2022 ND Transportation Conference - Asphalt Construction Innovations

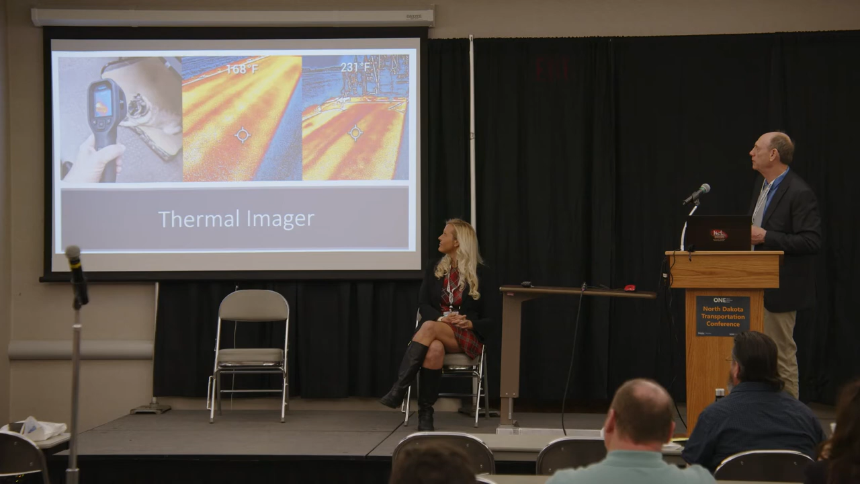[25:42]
And that's her dog, Ruby, there. That's you can see the segregation in the mat, you know, right behind the paver. And here's a situation that we had. This was on Highway 1 2 years ago. And we had a really cold day out there.